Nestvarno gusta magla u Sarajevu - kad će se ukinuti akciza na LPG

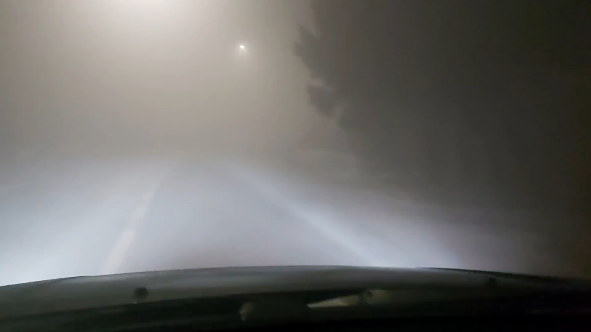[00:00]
prosto nevratno kako je gusta magla u Sarajevu, ne vidi se, što bi narod rekao, prst pred oko.